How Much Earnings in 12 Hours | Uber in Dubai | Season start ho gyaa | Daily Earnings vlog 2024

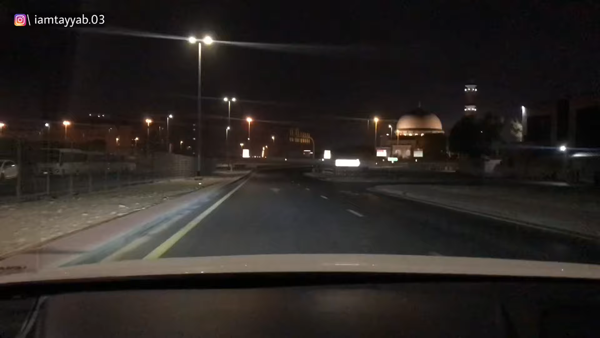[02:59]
ऐसा हाली रोड देखते हो ना सुबह सुबह, ऐसे अंधेरा अंधेरा, तो मुझे वो पुराना टाइम याद आ जाता है, जब यानी कि स्टार्ट की थी ड्यूटी तो मैं 12 घंटे पहले शिफ्ट चलाता था, तो सुबह 4 बजे निकलना पड़ता था, और पिछले टाइम 4 बजे ना वापस आ जाते थे।
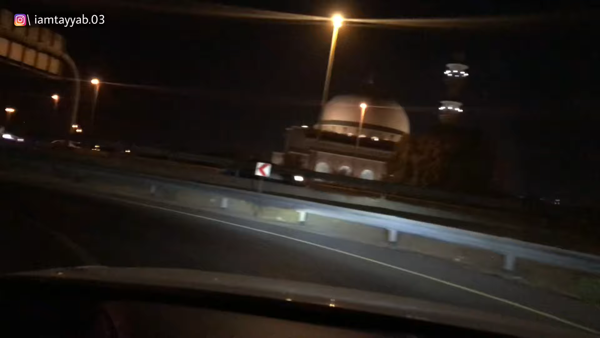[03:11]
तो अभी जोन साहब भी तो अपने पास ही होती है गाड़ी हर टाइम, तो सोचा कि आज निकलता हूँ।
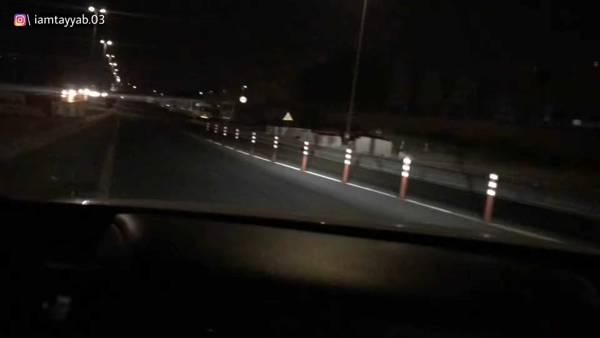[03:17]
अभी देखिए 5 बज चुके हैं, सही है, और रोड शोड भी हाली है, ट्रैफिक नहीं है। आज मंडे है तो इसलिए आज ट्रैफिक भी बहुत ज़्यादा होगी। अभी चाय शाय पकड़ लेते हैं,
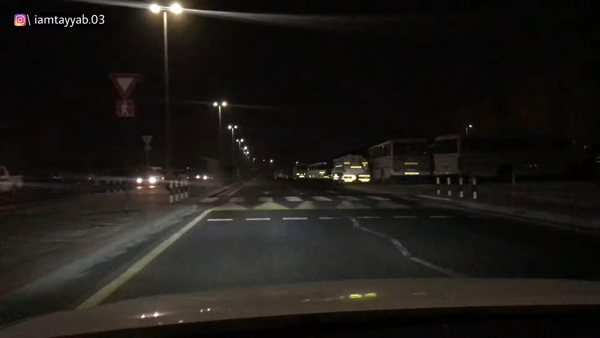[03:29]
चाय पकड़ के तो फिर ये पहले वाली चाय का कप हाली यहीं पड़ा हुआ है, अभी चाय पकड़ते हैं फिर इंशाल्लाह निकलते हैं। मैं दिल्ली में मरीना से स्टार्ट करता हूँ, देखते हैं आज हमें पहला ट्रिप कब मिलता है,